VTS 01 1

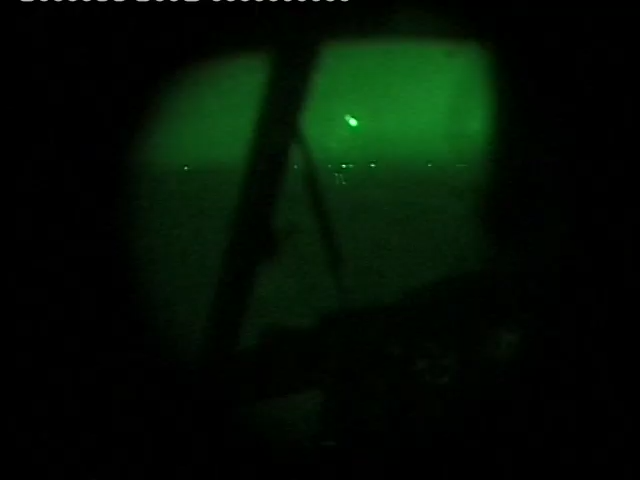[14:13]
ופתאום, אחרי שהוא מאמת איתך, אז נדלקים האורות האלה, ואתה מתקרב לנחיתה.
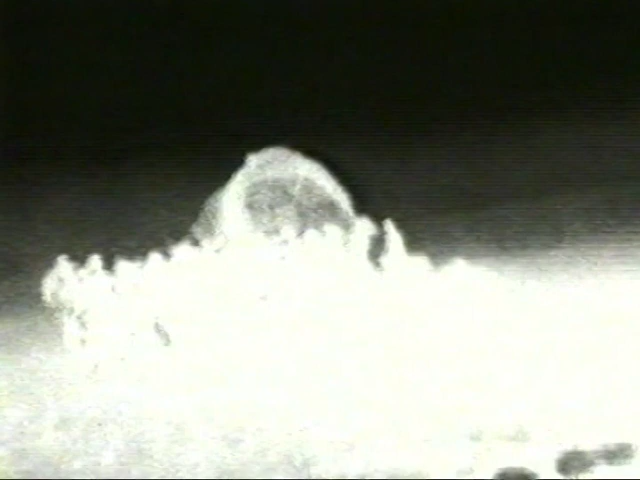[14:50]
ופתאום אני רואה שהשיחים מתחילים לנוע, ואלה לא שיחים. אלה אנשים שיושבים ככה כפופים. והם מובלים אל תוך המטוס.